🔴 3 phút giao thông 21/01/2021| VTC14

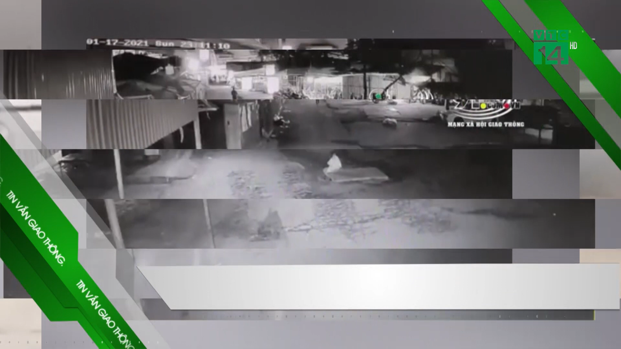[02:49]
Vụ việc được camera an ninh ghi lại cảnh Một nam thanh niên điều khể xếp máy chạy tốc độ nhanh Đã không quan
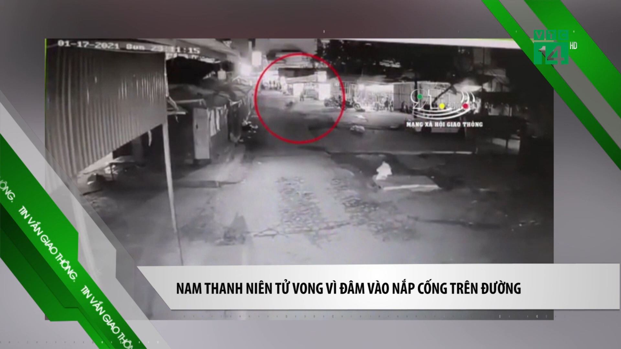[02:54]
sát được nắp cống bằng bê tông cao hơn mặt đường khoảng 20cm Ngay sau khi đâm vào nắp cống Nam thanh niên cùng xếp máy của mình Đã văng xa, cùng đó lộn nhiều vòng rồi mới chịu dừng lại Được biết, nam thanh niên đã tử vong ngay sau đó